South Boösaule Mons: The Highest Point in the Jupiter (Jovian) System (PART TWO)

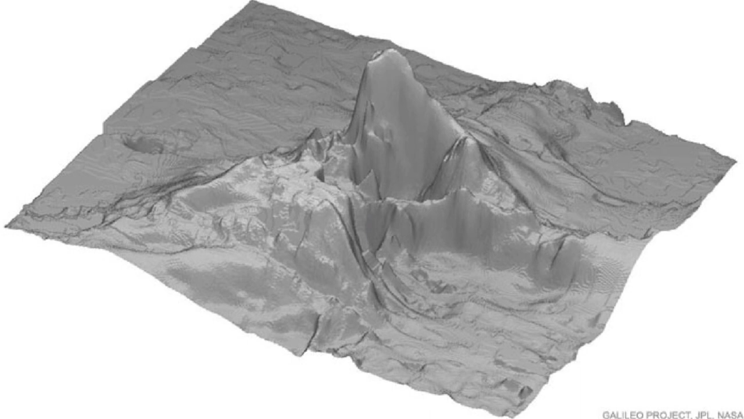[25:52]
This peak has a striking appearance as well, and would be a worthy addition for any climbing expedition.